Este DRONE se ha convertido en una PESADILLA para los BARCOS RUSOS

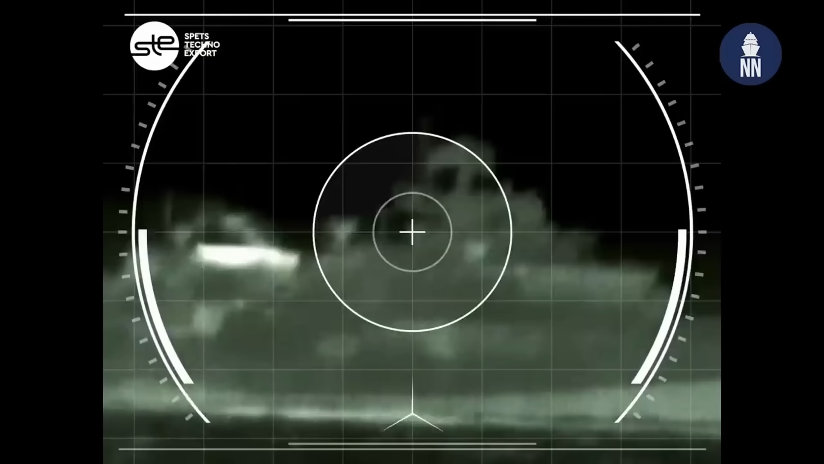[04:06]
estos drones son operados remotamente y transmiten video en tiempo real.
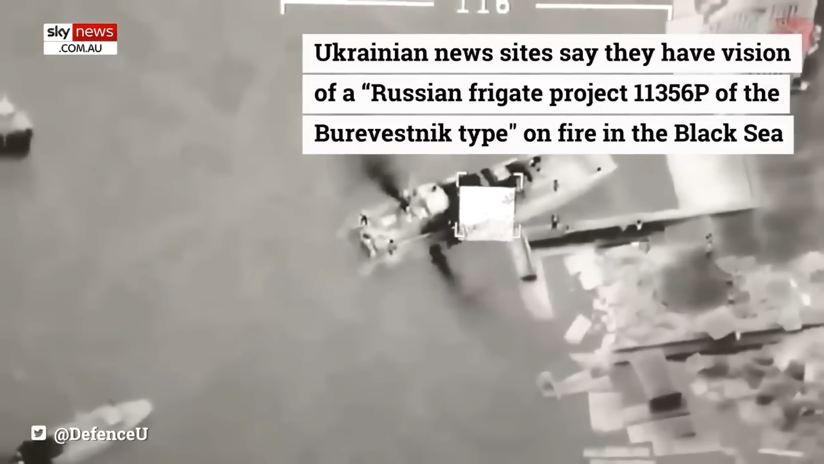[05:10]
Desde entonces, al menos seis barcos rusos han sido impactados o hundidos por estos y otros drones ucranianos,
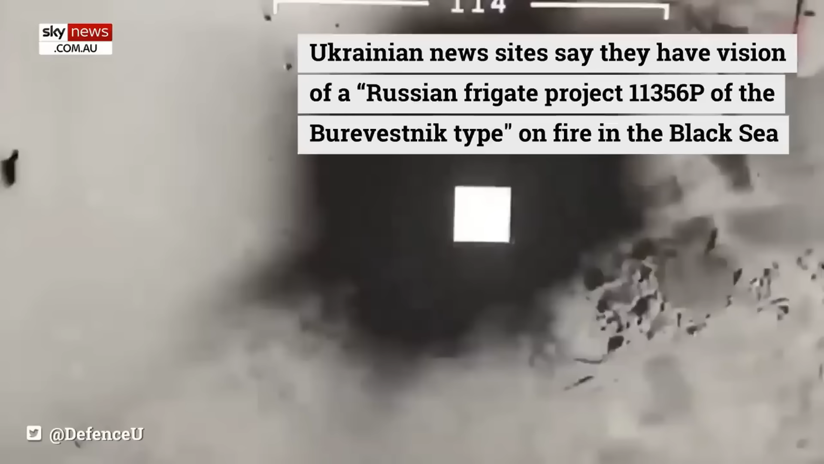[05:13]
incluyendo la moderna corbeta Sergei Kotov, puesta en servicio hace menos de un año en la Armada rusa.
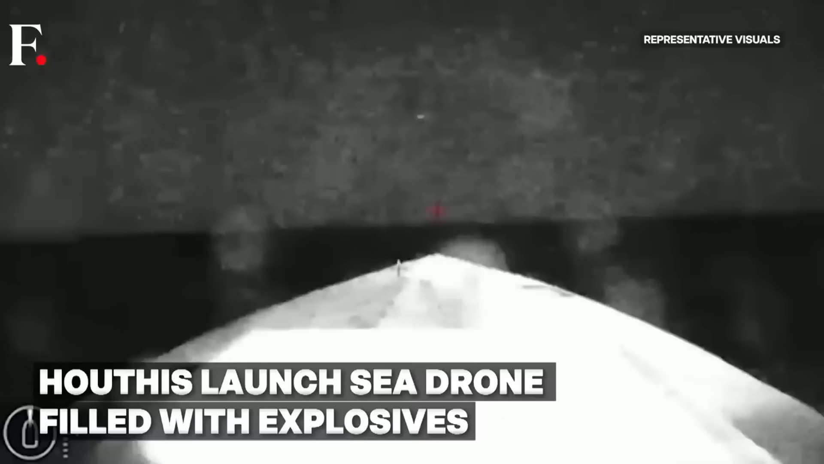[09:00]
como los Houthis, con sus drones suicidas contra barcos en el Mar Rojo.